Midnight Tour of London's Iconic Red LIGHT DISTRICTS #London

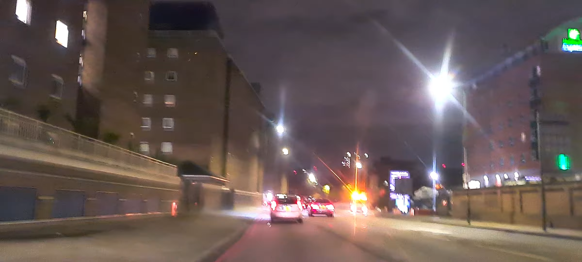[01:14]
Gateway, and from there we shall be going towards King's Cross area of London. It's a night drive in London.
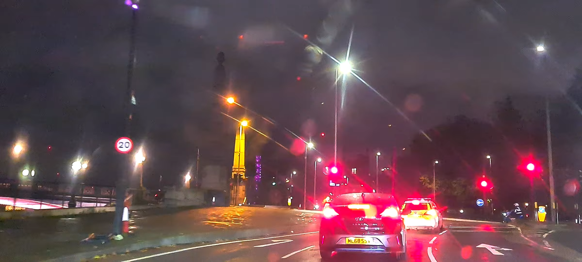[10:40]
It's a little bit. This is the London Bridge.
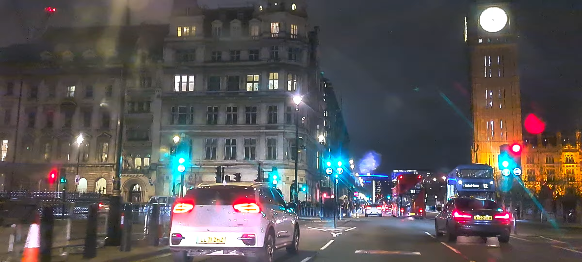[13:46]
Turn left onto Parliament Street A3212. Are you joking? Where do we turn left? This one. In a quarter of a mile, at the roundabout, take the third exit onto Trafalgar Square A4. Yeah. This is too slow.